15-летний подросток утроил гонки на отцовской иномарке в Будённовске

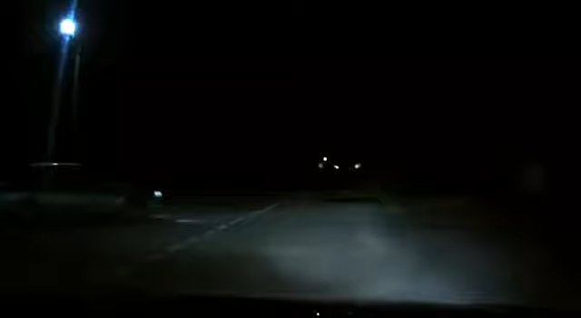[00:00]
центральная улица, от нас уходит автомобиль. Вперед, право, останавливайся! Сейчас все!